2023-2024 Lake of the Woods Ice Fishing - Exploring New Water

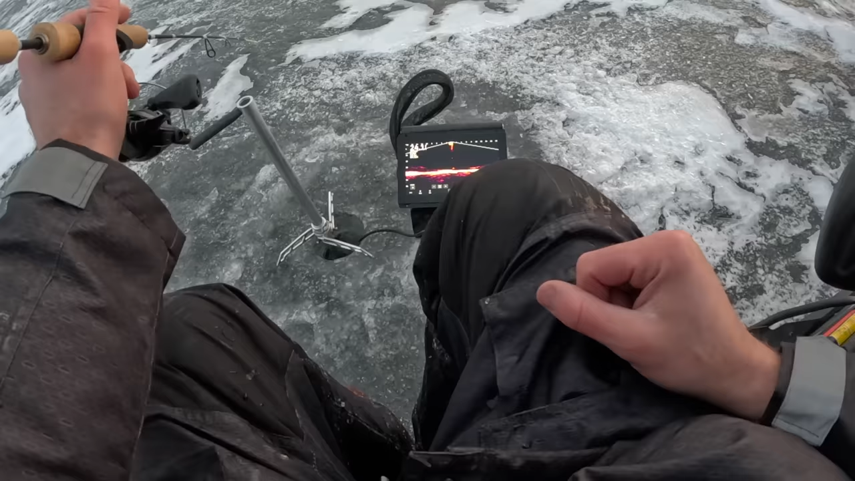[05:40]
ooh is that one wake up oh yeah we got some fish fish what is it I'd kill for a bite right now ooh it ain't little either oh I got him it is little
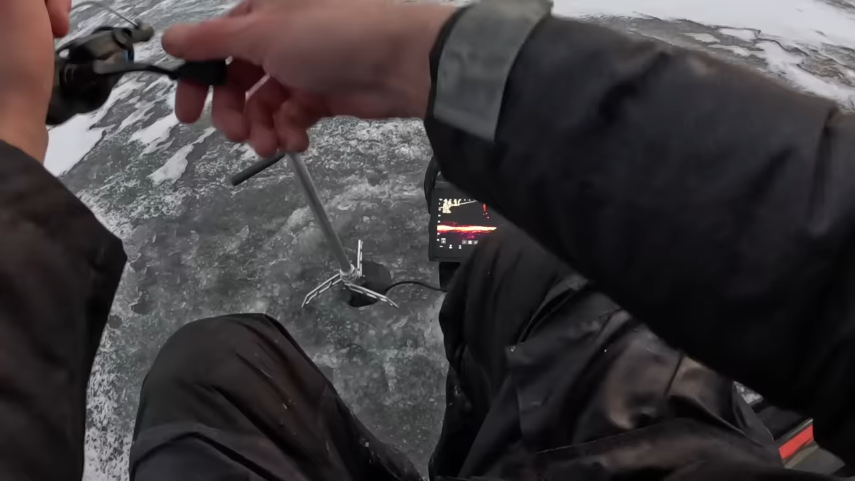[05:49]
oh no I lost him my only bite that's not good if I need to do the old bottom bash to call him in I see you sliding sliding in for the night bite
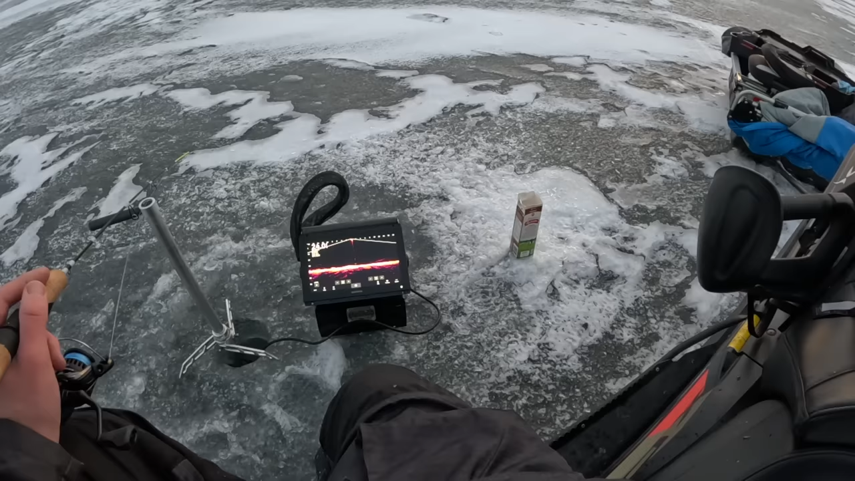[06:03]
don't stop at that boulder that thing's about four foot long this might be interesting if it comes any closer big daddy slinker I don't know what it is
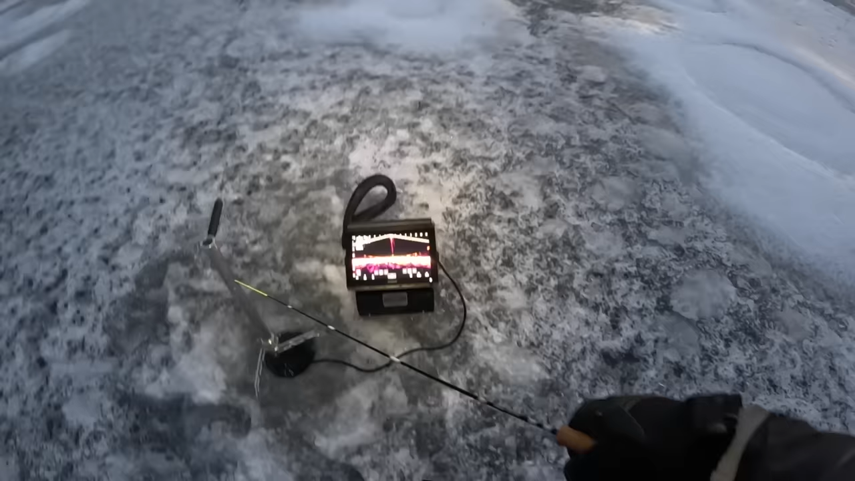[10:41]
I'm like putting the headlamp on to look at the screen some little slinkers a little slink in your step okay could be a walleye oh god we're on run